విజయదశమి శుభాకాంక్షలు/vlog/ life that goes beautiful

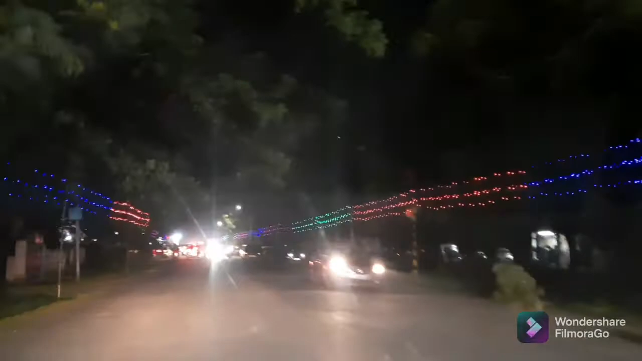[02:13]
ఇది ఇక్కడ నుంచి అమ్మవారి టెంపుల్ స్టార్ట్ అవుతుందన్నమాట. అటు ఇటు లైట్స్ అవి పెట్టారు, చాలా రష్గా ఉందండి.